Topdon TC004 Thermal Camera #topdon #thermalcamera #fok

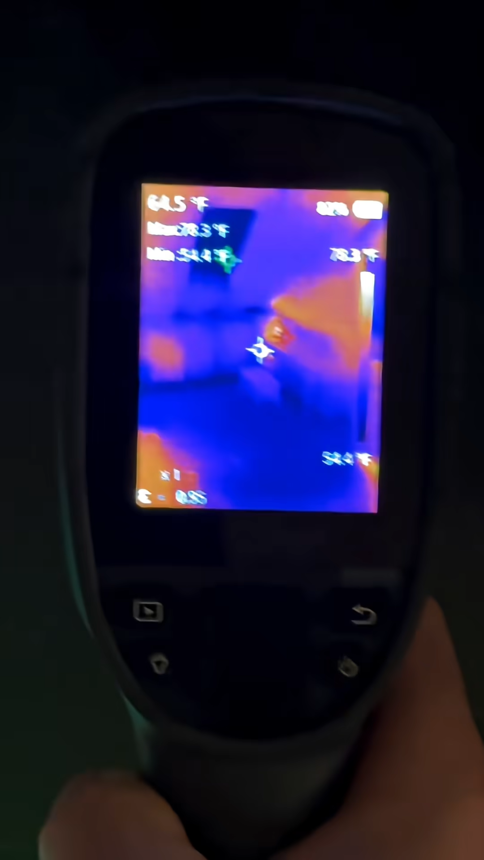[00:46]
oh there we go man i feel like the predator with this thing all right so
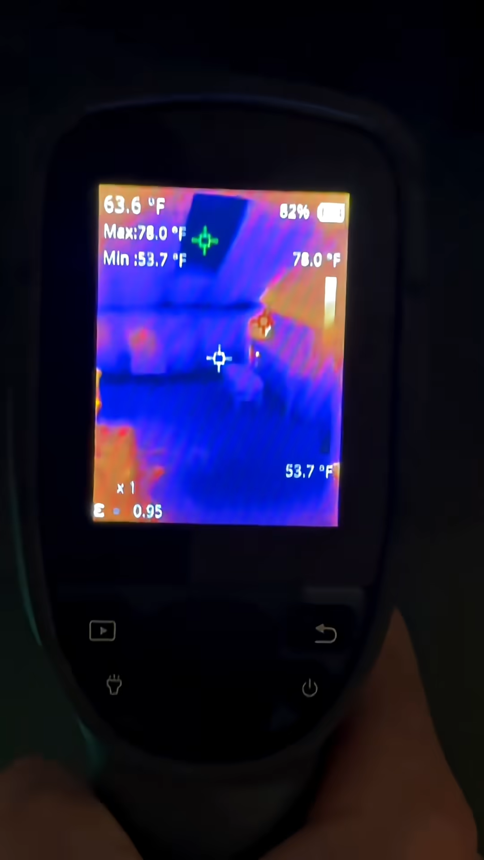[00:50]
On screen: spot 63.6°F, max 78.0°F, min 53.7°F, scale top 78.0°F, scale bottom 53.7°F
in the middle of the screen you see that that little icon that shows the
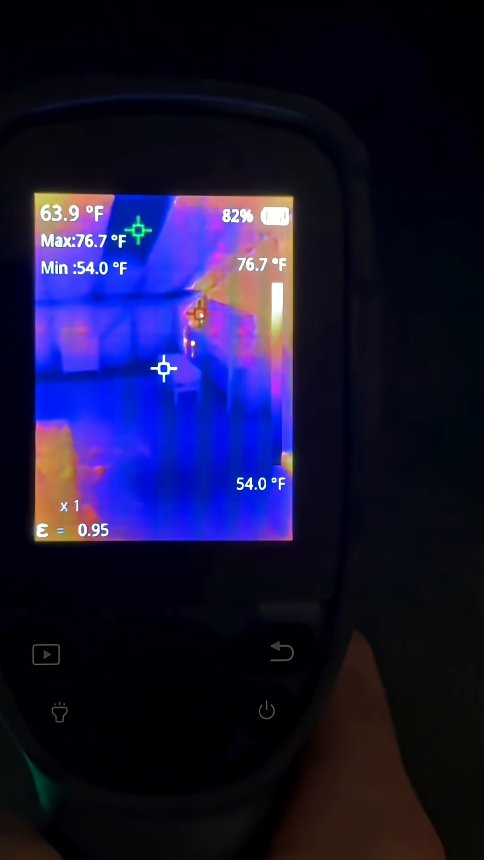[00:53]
On screen: spot 63.9°F, max 76.7°F, min 54.0°F, scale top 76.7°F, scale bottom 54.0°F
temperature in the middle of the screen which is showing on the top left of 63.4
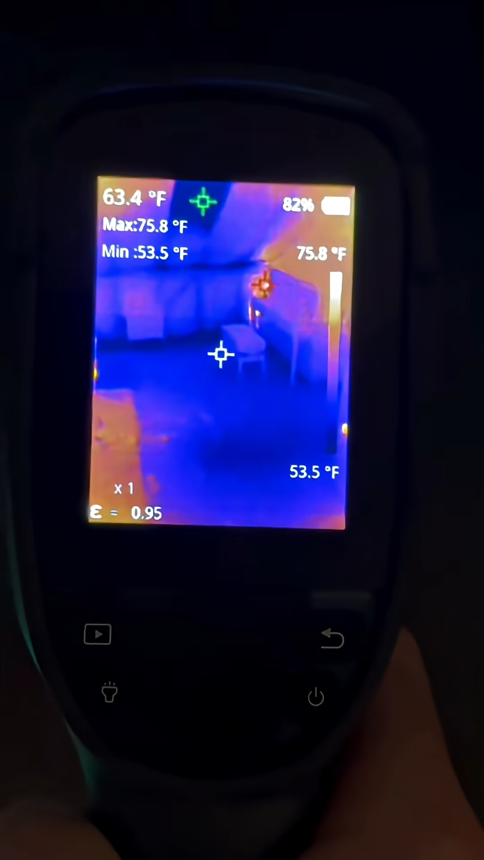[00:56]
On screen: spot 63.4°F, max 75.8°F, min 53.5°F, scale top 75.8°F, scale bottom 53.5°F
degrees fahrenheit and then you see that green
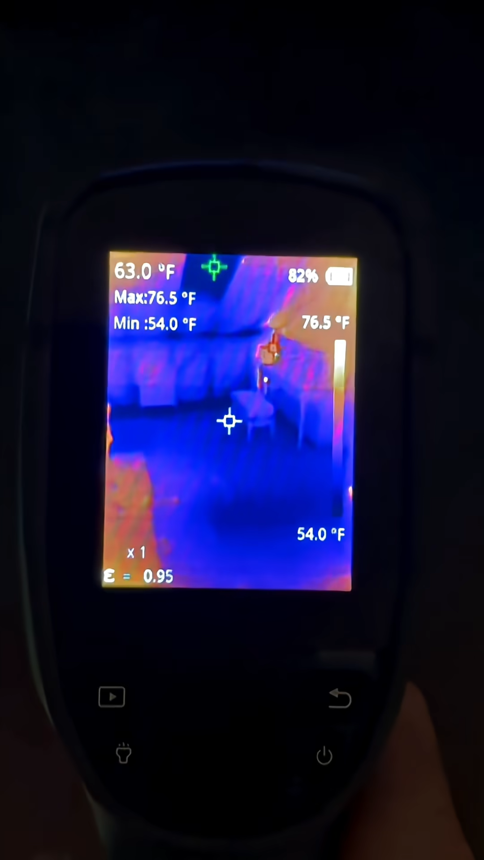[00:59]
On screen: spot 63.0°F, max 76.5°F, min 54.0°F, scale top 76.5°F, scale bottom 54.0°F
towards the top that's showing the coldest temperature
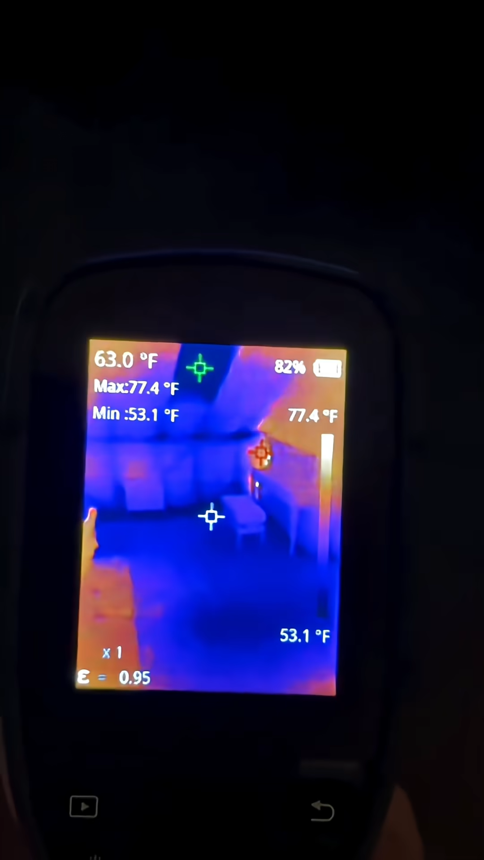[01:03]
On screen: spot 63.0°F, max 77.4°F, min 53.1°F, scale top 77.4°F, scale bottom 53.1°F
on this screen which if you look on the bottom right you see that scale that shows 53 degrees 0.5 537 and
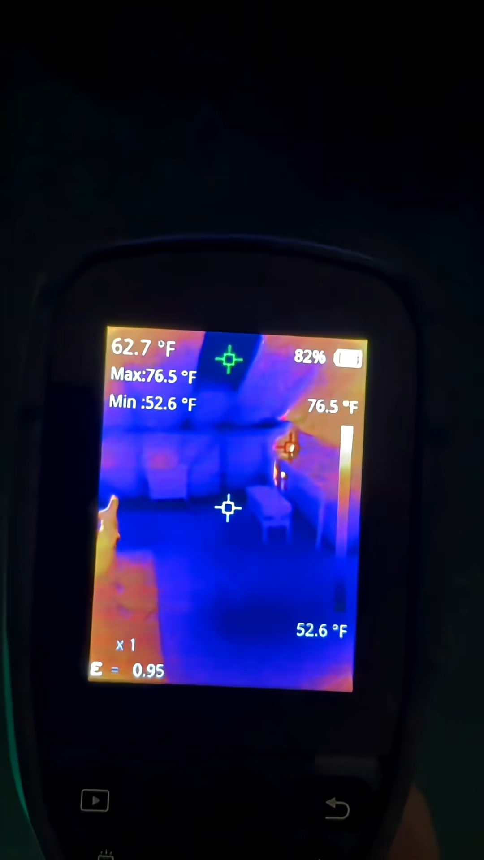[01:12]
On screen: spot 62.7°F, max 76.5°F, min 52.6°F, scale top 76.5°F, scale bottom 52.6°F
then the red that
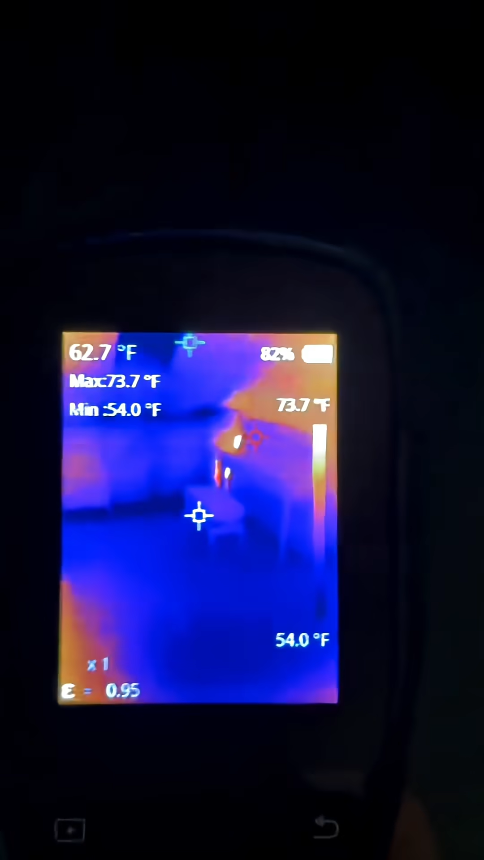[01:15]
On screen: spot 62.7°F, max 73.7°F, min 54.0°F, scale top 73.7°F, scale bottom 54.0°F
little red icon is showing my my modem
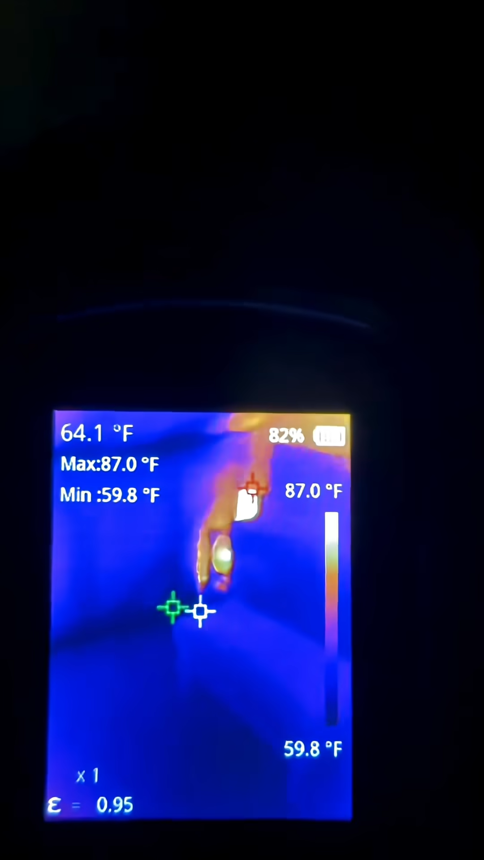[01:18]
On screen: spot 64.1°F, max 87.0°F, min 59.8°F, scale top 87.0°F, scale bottom 59.8°F
and that thing is pretty pretty hot which is a 87.7 degrees and
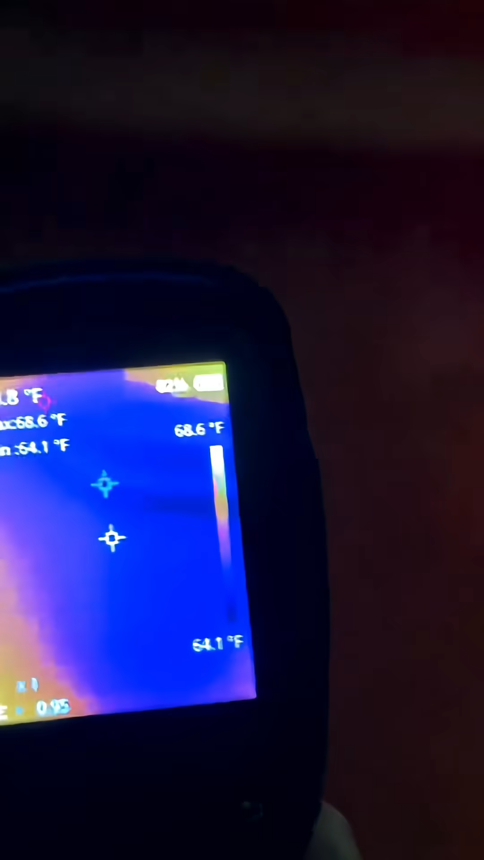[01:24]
On screen: scale top 68.6°F, scale bottom 64.1°F
if i turn around you can see i was just standing on my stairs
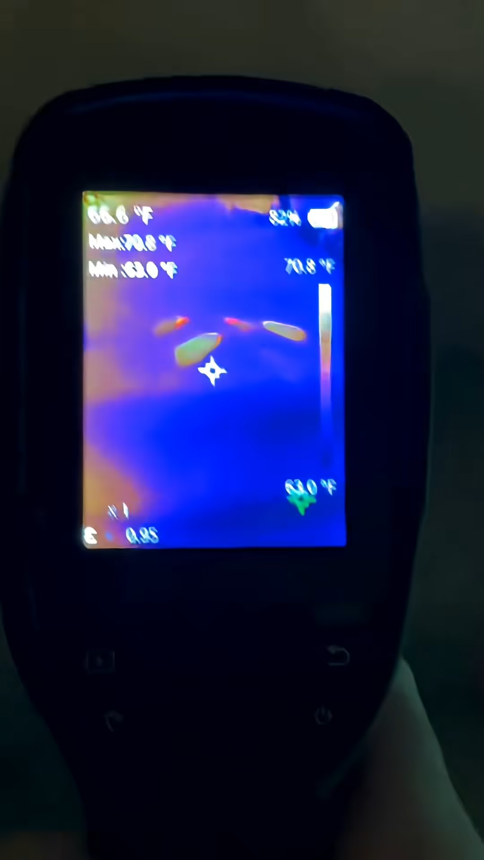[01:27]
here showing the temperature of my footprints let's see that
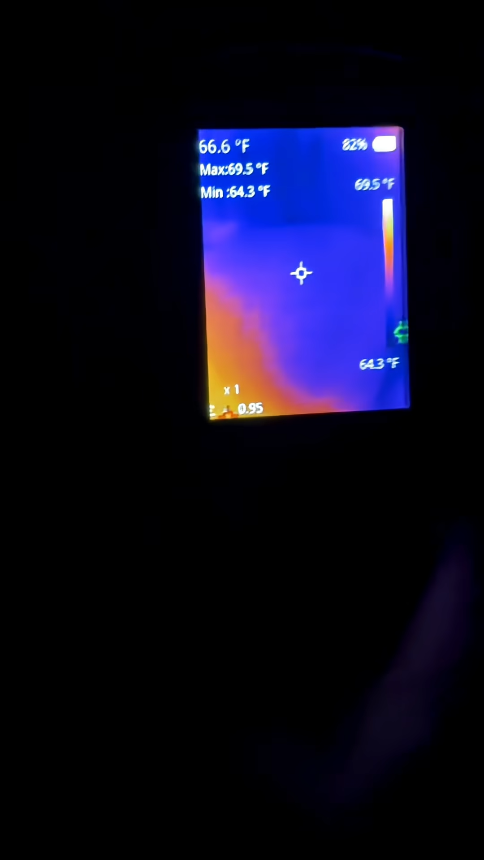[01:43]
On screen: spot 66.6°F, max 69.5°F, min 64.3°F, scale top 69.5°F, scale bottom 64.3°F
i'll make another video for that
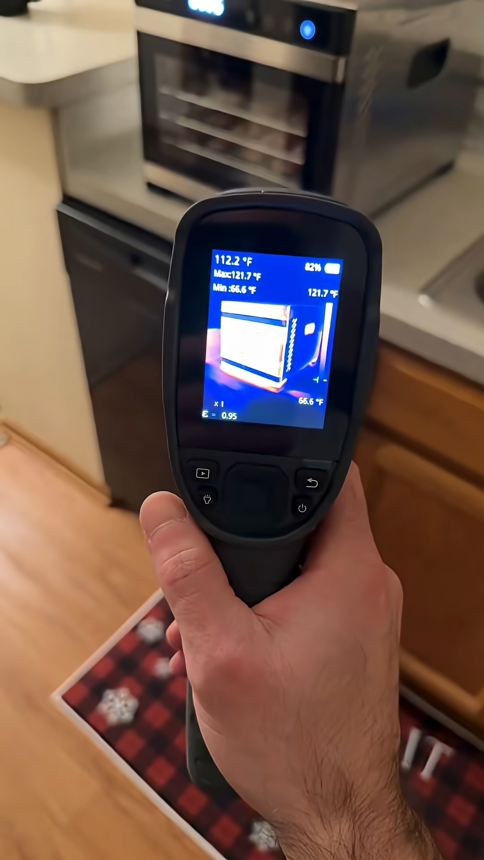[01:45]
On screen: spot 112.2°F, max 121.7°F, scale top 121.7°F, scale bottom 66.6°F
check this out here is my food
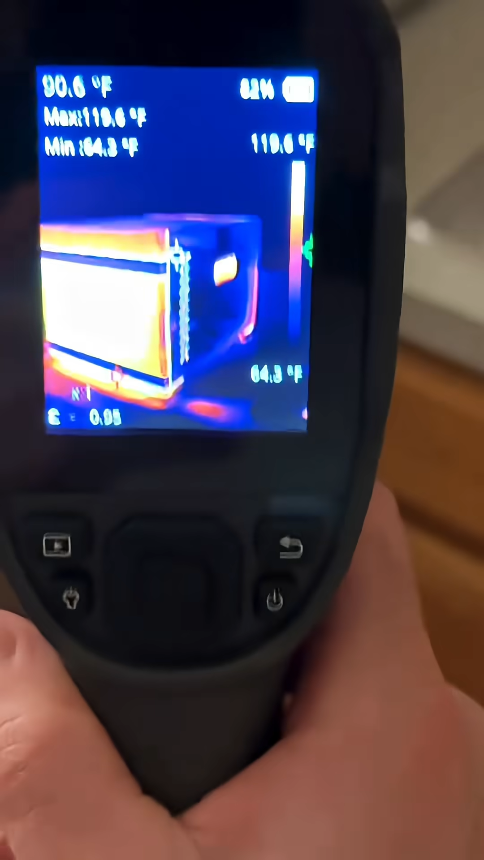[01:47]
dehydrator yeah that thing gets pretty warm
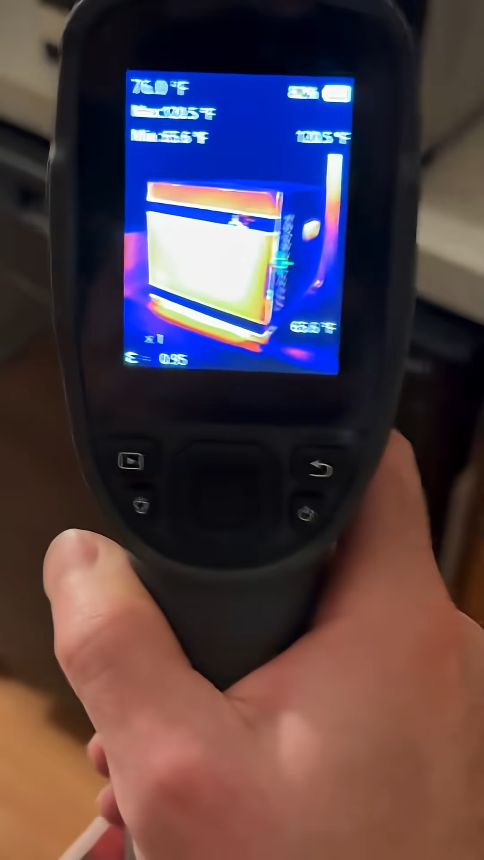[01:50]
i am dehydrating some bacon let's check that out
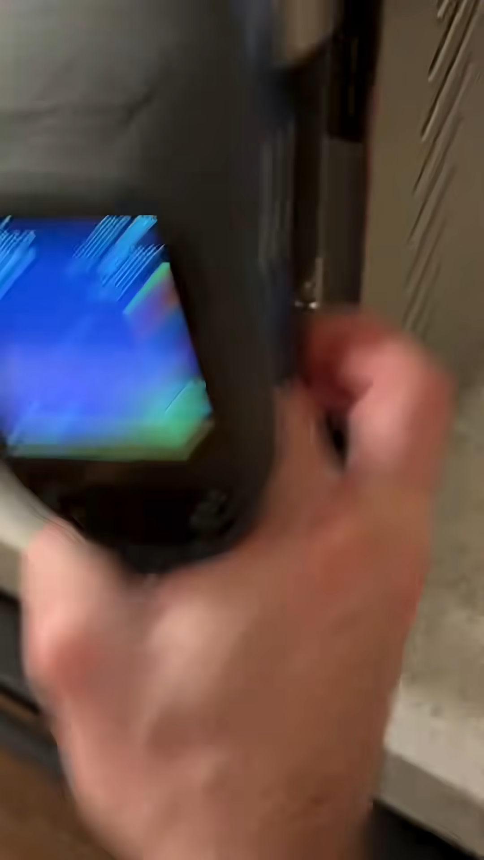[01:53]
let's just see what that looks like that